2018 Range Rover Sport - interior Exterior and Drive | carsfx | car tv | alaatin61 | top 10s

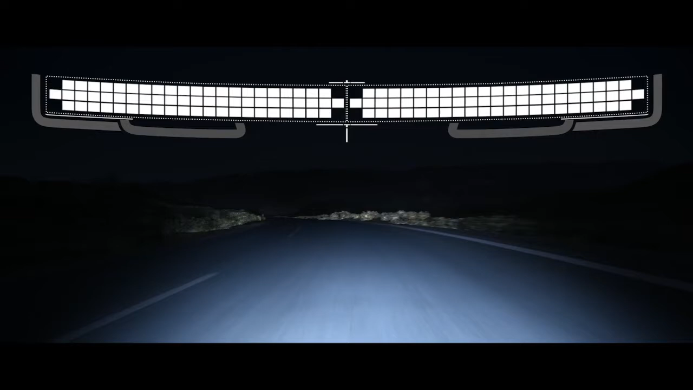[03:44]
The all-new Pixel LED headlights produce a beam made up of 144 LEDs that respond to multiple light sources. The system can shadow four sections simultaneously,